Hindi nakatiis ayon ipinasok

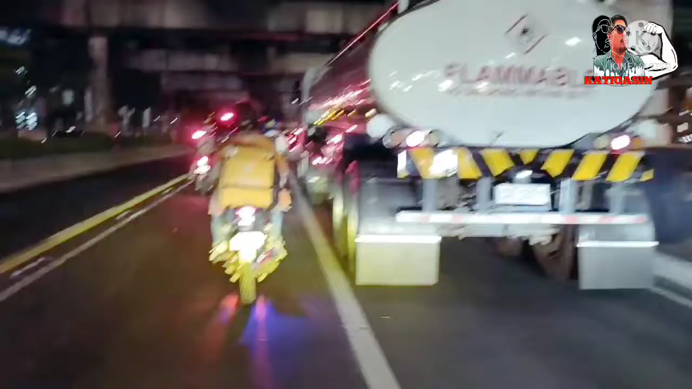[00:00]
yun, pataas ako dumadaan hindi ako dumadaan sa ilalim kasi mabagal talaga eh tapos medyo may kasikipan pa ng bagya mahirap mag overtake,
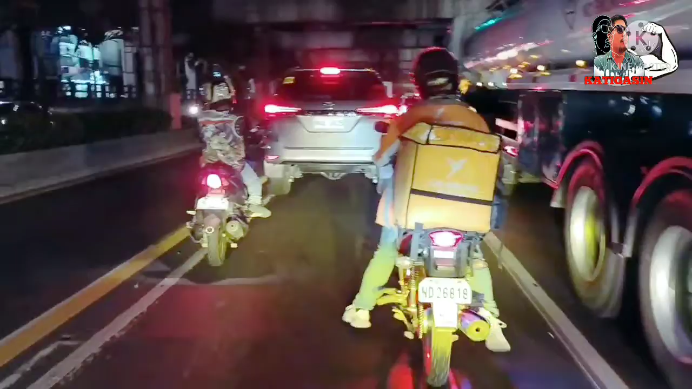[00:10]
overtake kasi baka makasagi ka or ikaw ang masagi mahirap,
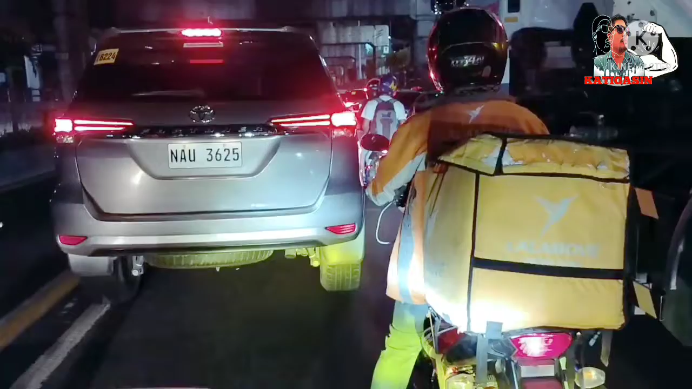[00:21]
kailangan pag lumusot ka sigurado yun naman tayo pwede dyan bus lane yan
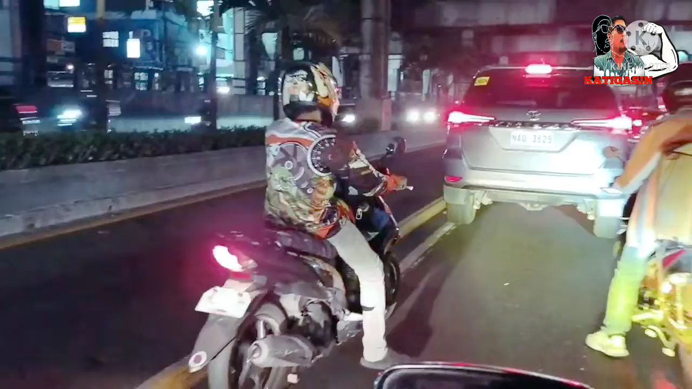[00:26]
bus lane nandyan hindi tayo pwede dyan tiis tiis lang dito sa C5 mga katikasin,
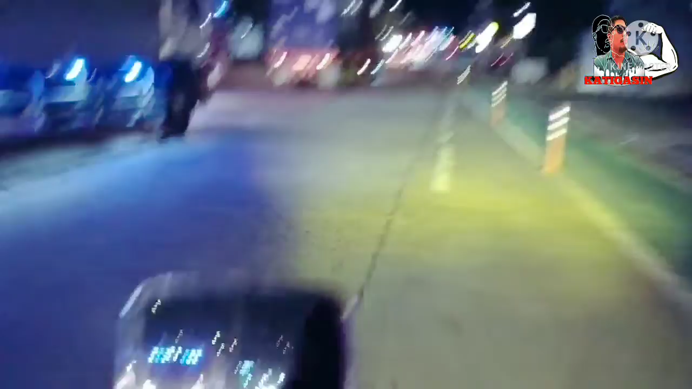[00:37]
pag ganitong oras alas 9, alas 10 hanggang sa madaling araw
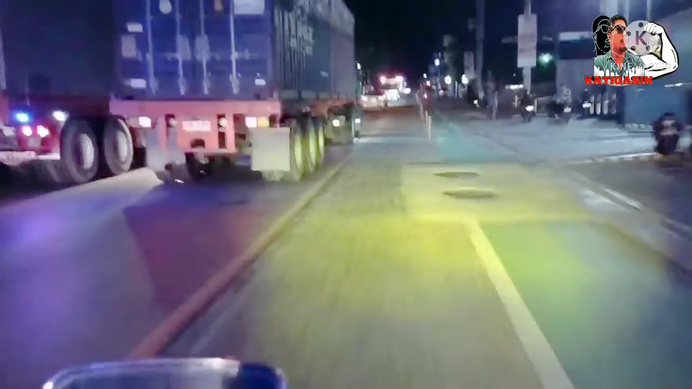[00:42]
maraming lumalabas na mga truck, nakikita nyo yan yan C5 C5 talaga yung daan nila
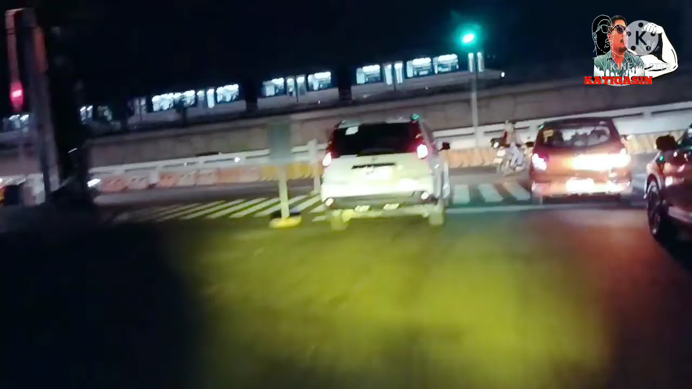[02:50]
yun pakisubscribe na lang yun mga katikasin para madagtagan yung subscriber nya okay so andito na tayo sa edsa mga katikasin yun mga katikasin malamang sa malamang walang traffic syempre alas nebe na eh kaya wala ng traffic
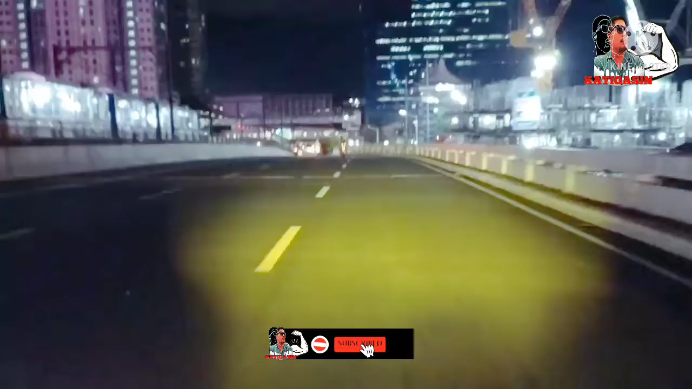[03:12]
banayad ang uwi natin ito mga katikasin so tingnan natin ah talagang
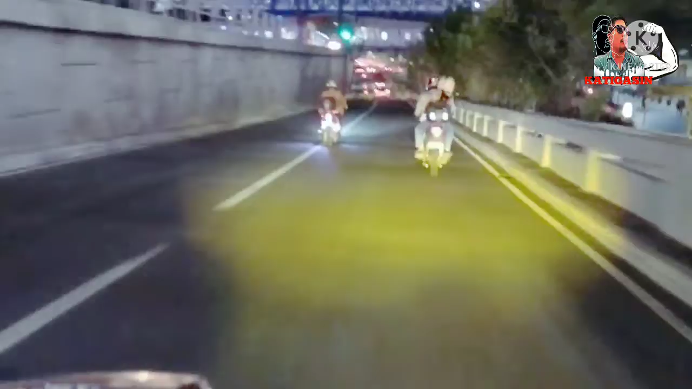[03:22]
pag ganitong oras eh ayos ang takbo natin ito mabilis tayo nito hindi walang traffic hindi tayo maipit may gumagawa pala dito mga katikasin yan
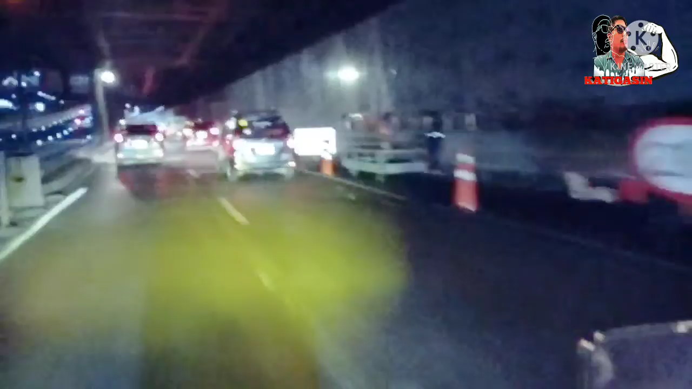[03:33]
ginagawa nila inaayos nila ay hindi matagal tagal na rin yan ah
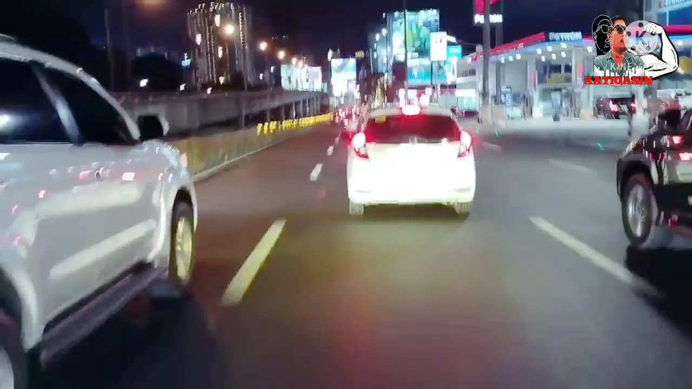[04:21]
itong part na to eh no ah ang ganda ng part na to eh itong Petra na to ang area na to
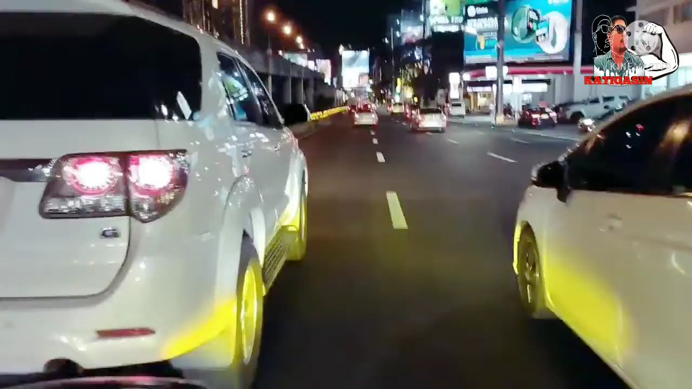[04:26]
papuntang Guadalupe pero yung bandang
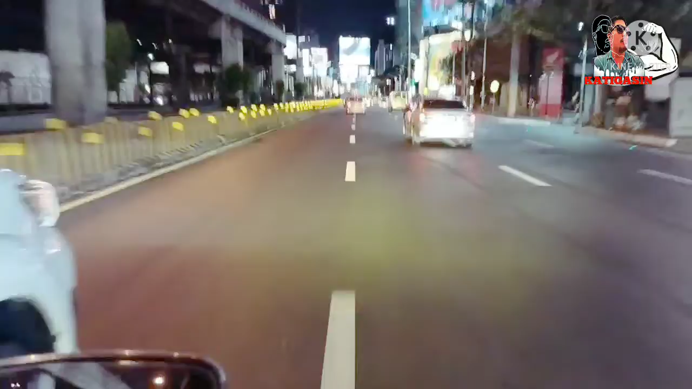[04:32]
opisina lang ng MMDA yung maganda yung parsada kasi plane na plane no plane na plane maganda pero paglampas yan mamaya oh saunahan tagadag tagadag na pangit na ayan na opisina dito ng MMDA yan so
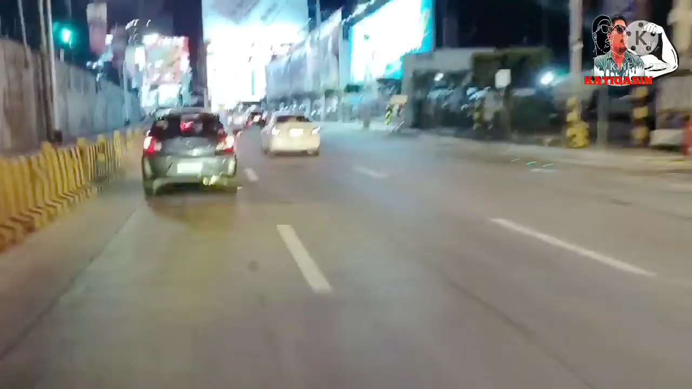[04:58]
tagadag tagadag na dito hindi na aga anong maganda yung kalsada dito
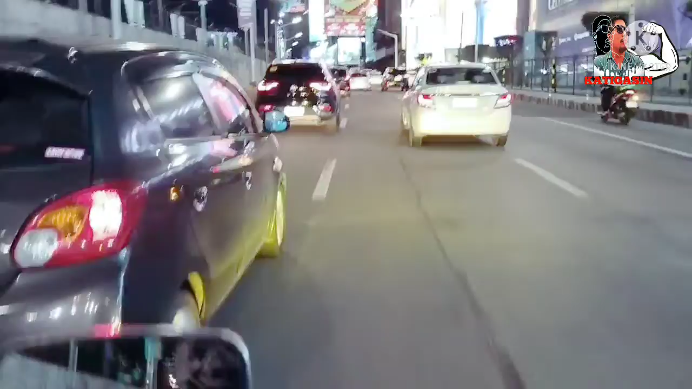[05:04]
ang ganda lang pagkaganito no walang traffic eh oh dito na tayo sa Bonnie ayan Bonnie na tayo wala pa rin traffic dito
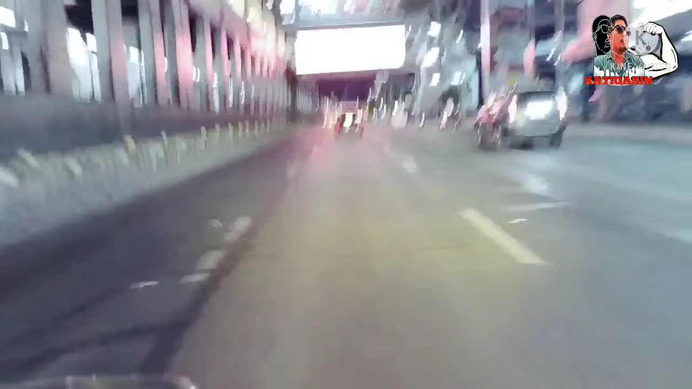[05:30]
ayos may kunting ano dito ah bandang pailali mo kaya tayo traffic ah medyo
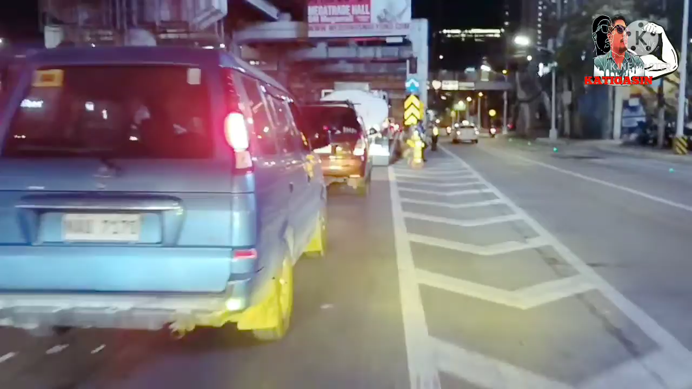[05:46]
na traffic tayo dito pa approach ng
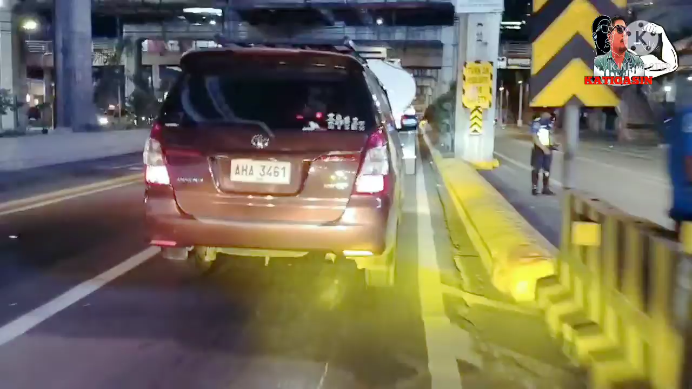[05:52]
underpass ng show show boulevard yun medyo may kabagalan dito ng
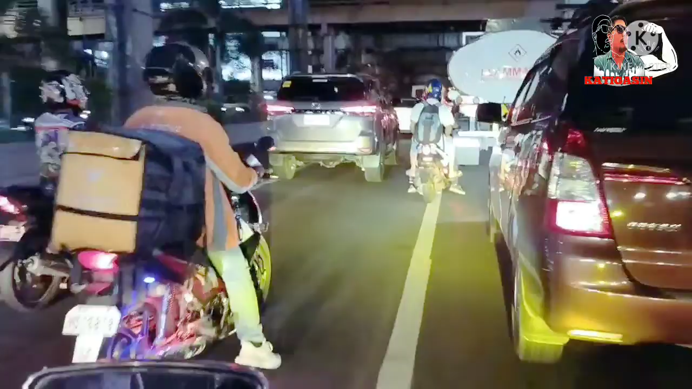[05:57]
taunti lang yun talaga hindi man pwedeng tuloy tuloy kailangan may pahinto-hinto hahaha
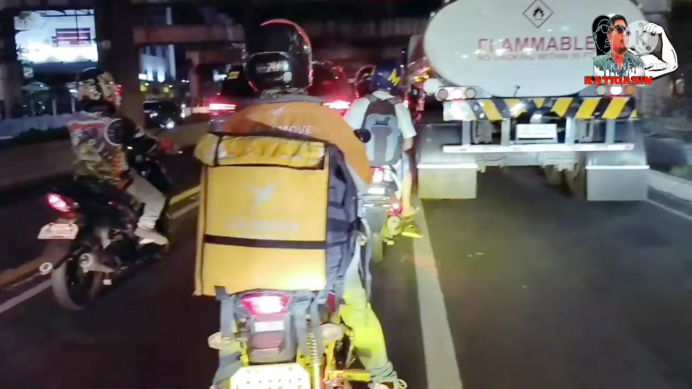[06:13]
dapat pala hindi ako dumahan dito kasi makakatigasin pagka traffic talaga yung magtaon talaga nagkataon talaga na traffic ay hindi ako dumadaan dito hindi ako dumadaan sa taas sa taas ako dumadaan hindi ako dumadaan sa ilalim kasi mabagal talaga eh tapos medyo may